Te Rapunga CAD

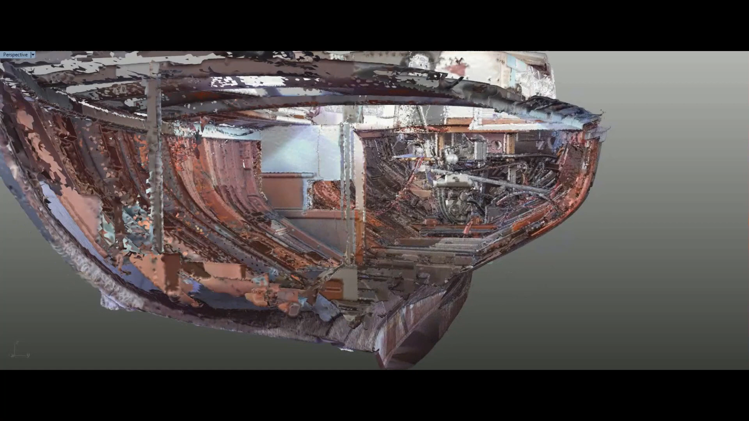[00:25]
The process is similar to manually taking lines off the boat and lofting but gives us a more detailed and accurate result in less time.
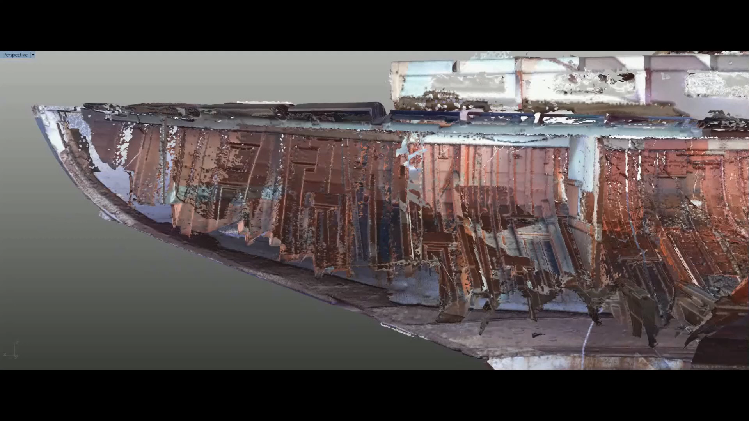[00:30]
Through our CAD program we are able to
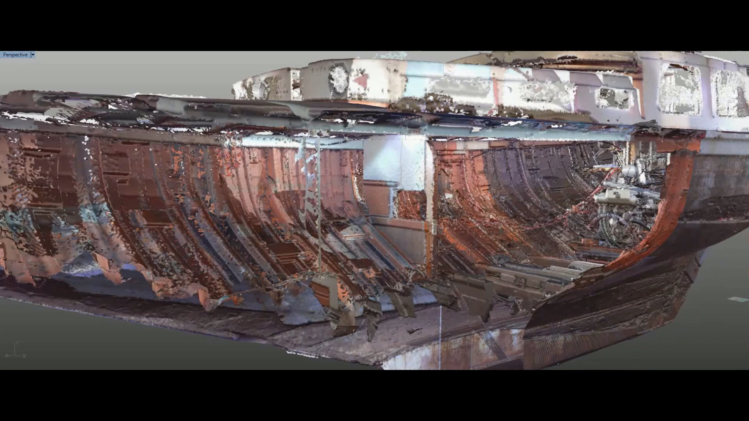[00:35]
interact with the mesh model to view the various aspects of Terrapunga's construction such as the planking, structural timbers and even the engine location.
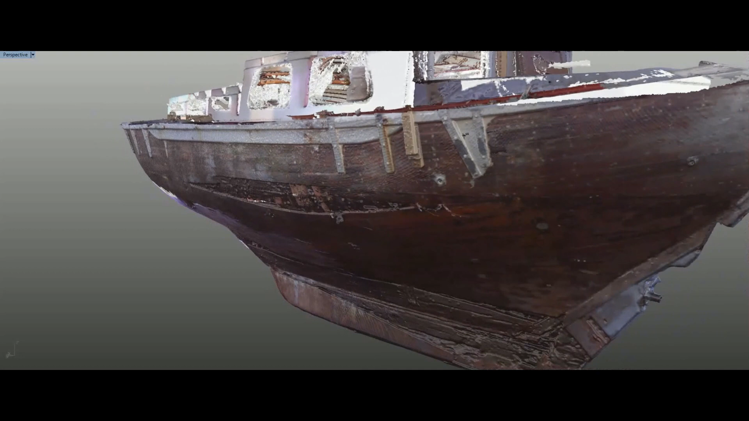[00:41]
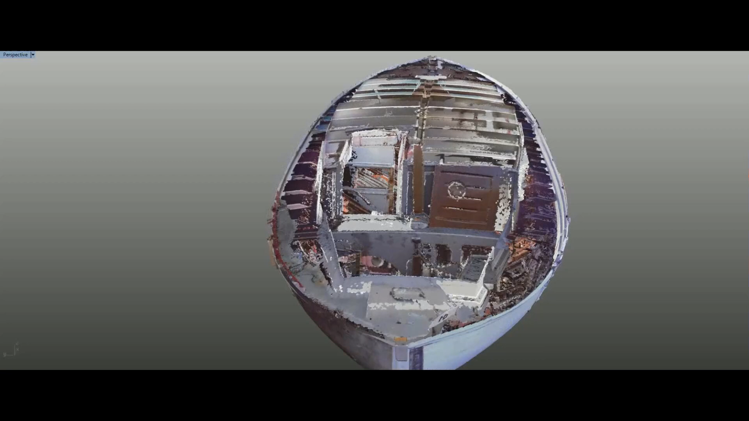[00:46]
We can also take measurements and obtain pattern shapes from the mesh and the scan lets us record the vessel lines and details for historical purposes.